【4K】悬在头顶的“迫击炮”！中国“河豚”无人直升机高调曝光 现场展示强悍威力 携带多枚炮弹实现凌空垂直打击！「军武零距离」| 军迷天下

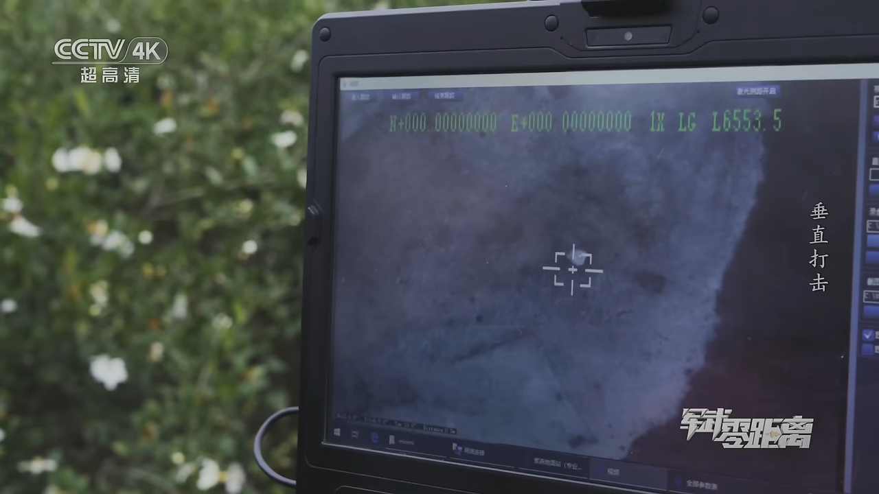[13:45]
我这边准备完毕，随时可以投弹。 你这边准备了？
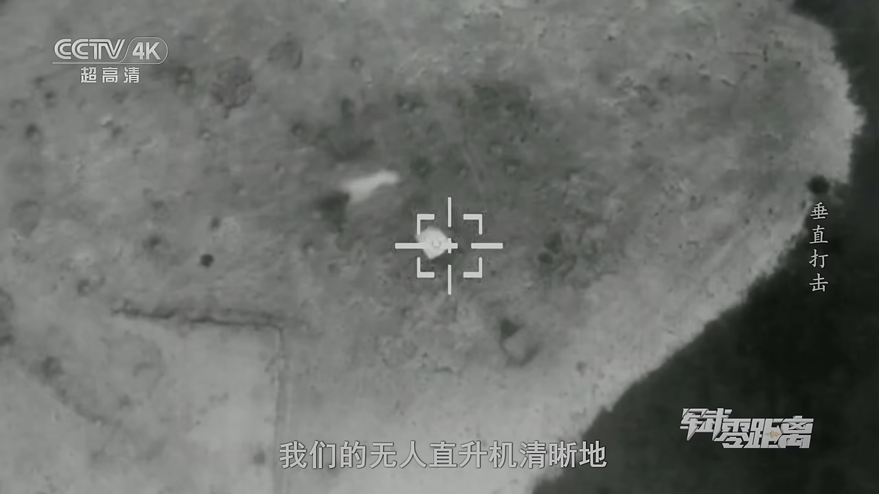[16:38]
我们的无人直升机清晰地辨认出哪个是底下生着火的帐篷，这才是真正需要打击的目标。
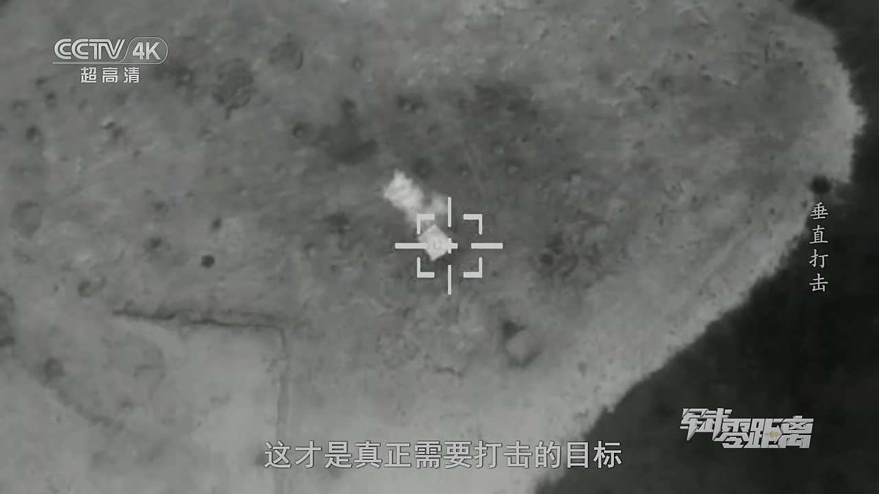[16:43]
然后点穴式的打击从天而降。
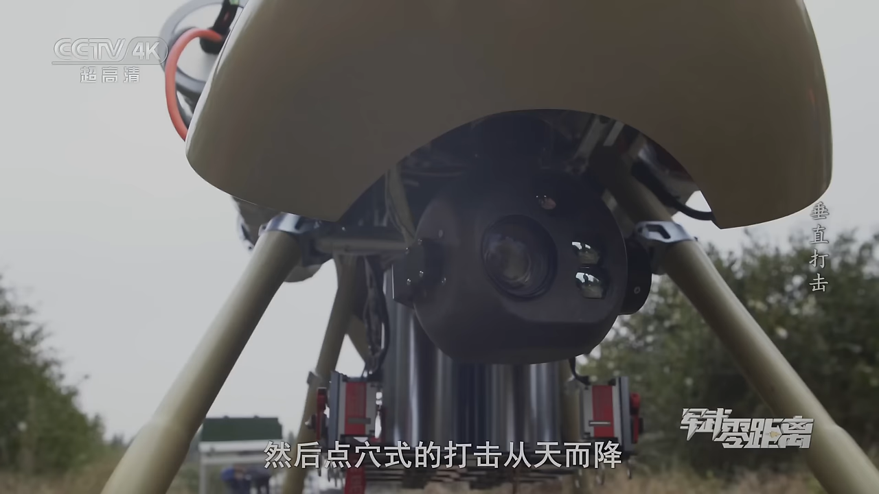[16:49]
而且还记得吗？需要的设备只是这样一个可以拿在手里把玩的小黑球。
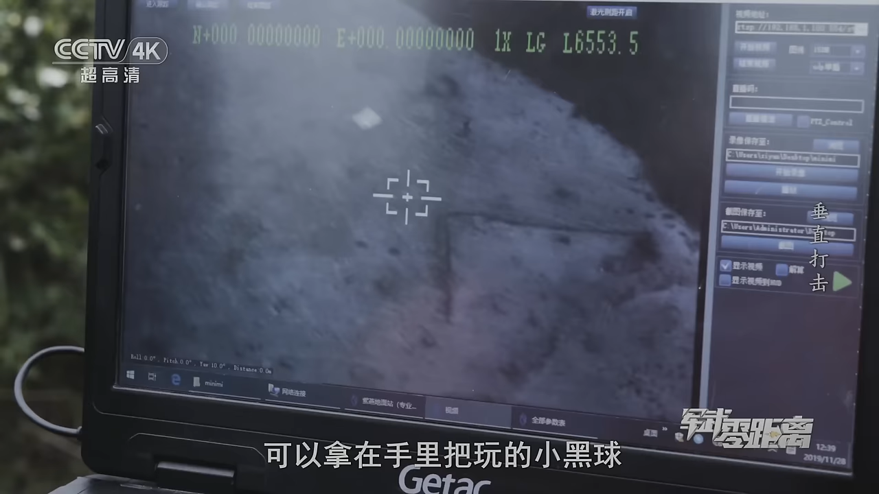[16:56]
先进的作战技术手段真是令人叹为观止。
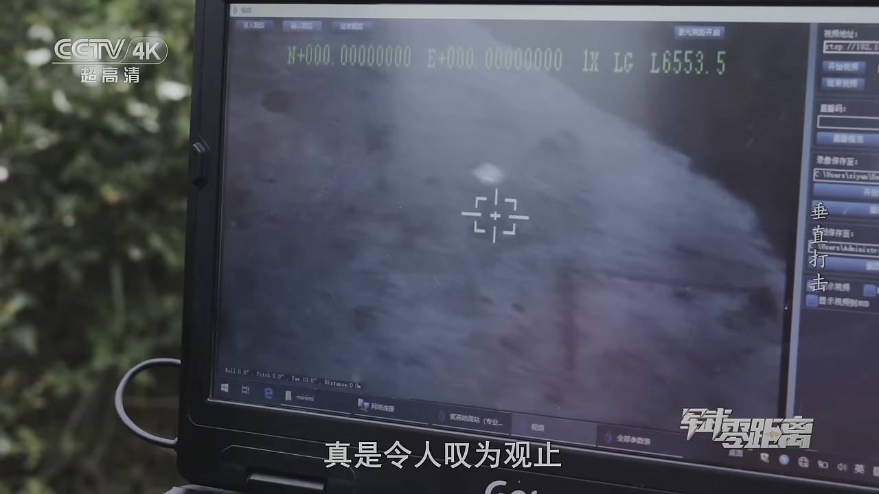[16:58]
现在我们来看一下这个弹的毁伤效果啊，这个火已经完全灭掉了。